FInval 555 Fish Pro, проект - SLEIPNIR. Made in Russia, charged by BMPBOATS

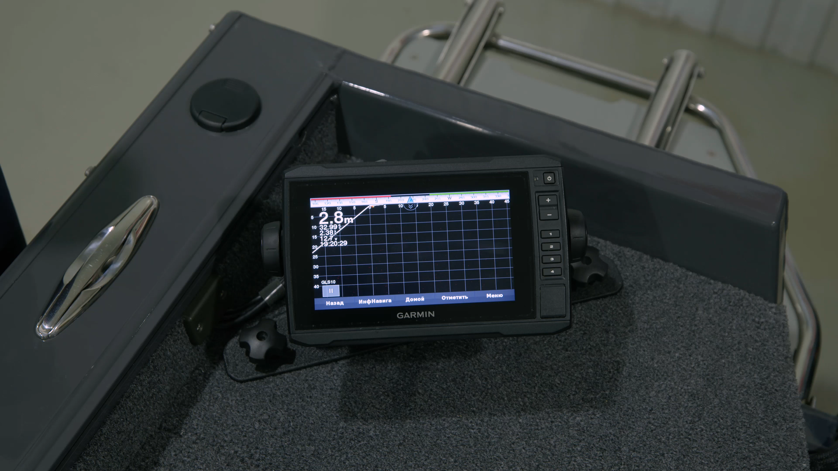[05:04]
On screen: depth 2.8 m
Справа на корме моторной лодки мы установили дополнительный дисплей Garmin для удобной работы с Panoptix LiveScope.